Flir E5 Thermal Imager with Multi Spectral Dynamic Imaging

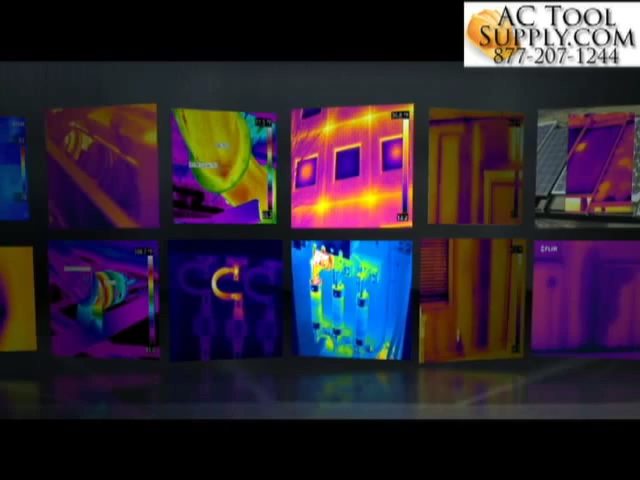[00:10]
They show you the future, an infrared world of hot and cold that helps reveal hidden problems in time to get them fixed before they cause further damage, waste more energy, hurt someone, or shut things down.
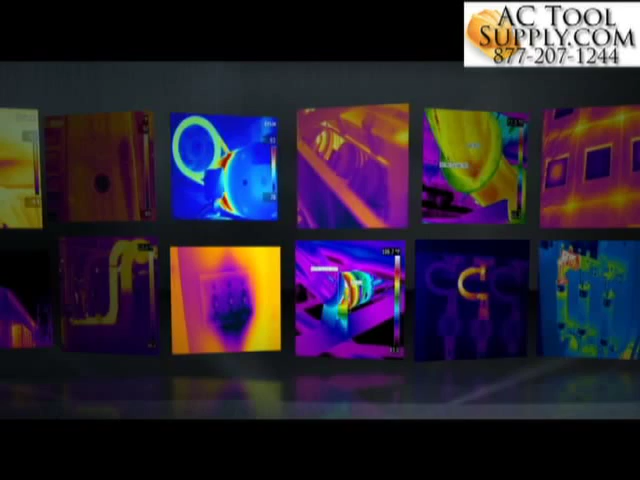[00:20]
But thermal images by themselves aren't always enough.
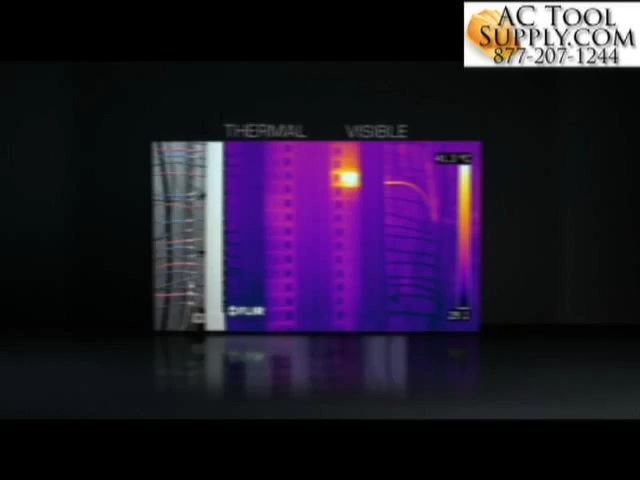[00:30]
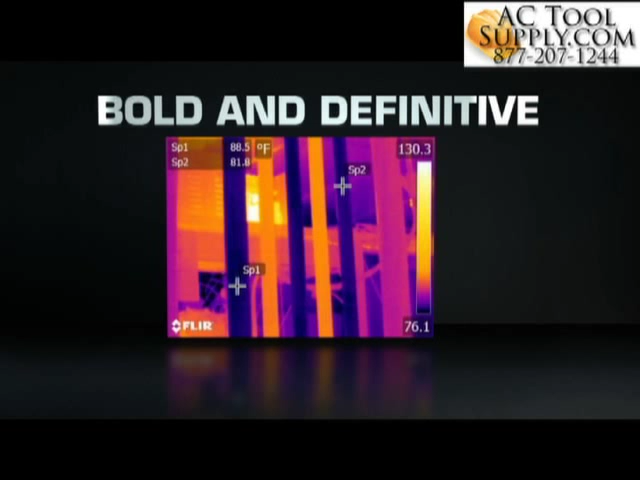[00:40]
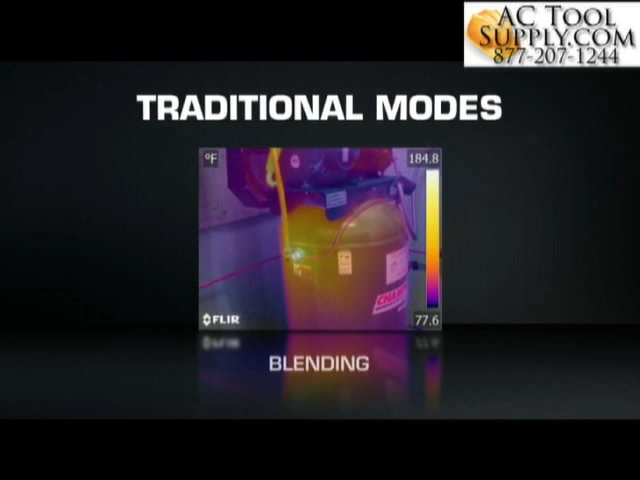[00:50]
overlay, or fuse infrared and visible light images can take time to dial in and interpret. MSX is completely different.
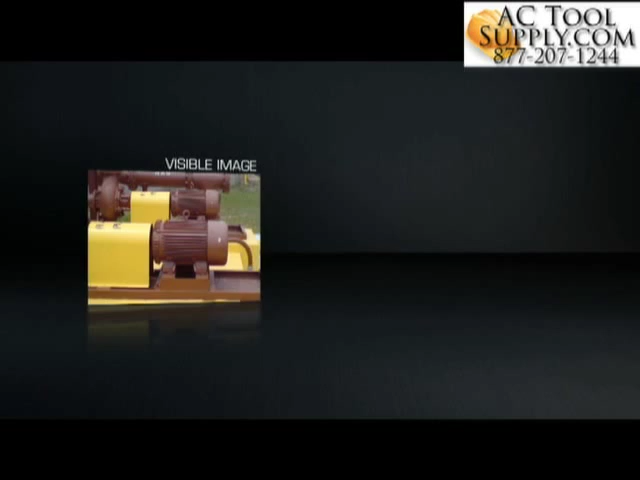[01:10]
all on board and in real time.
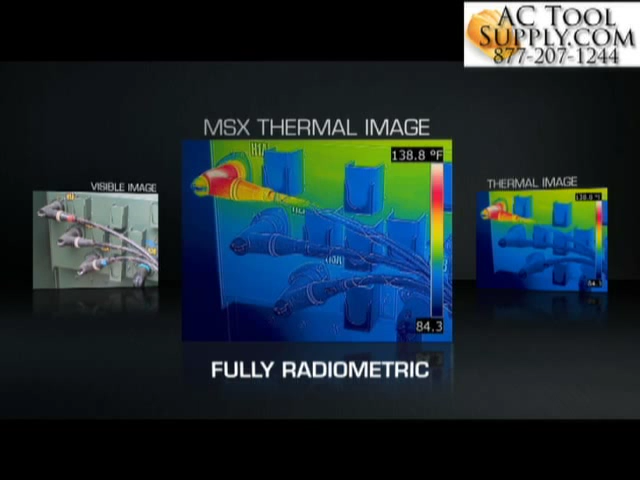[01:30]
On screen: scale top 138.8°F
save customers and companies money, and make you look really good.
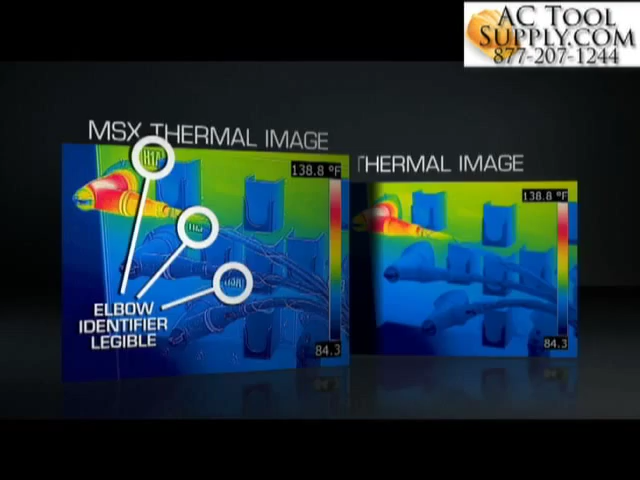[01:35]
On screen: scale top 138.8°F
Gain the extra edge with MSX thermal imaging, only from FLIR.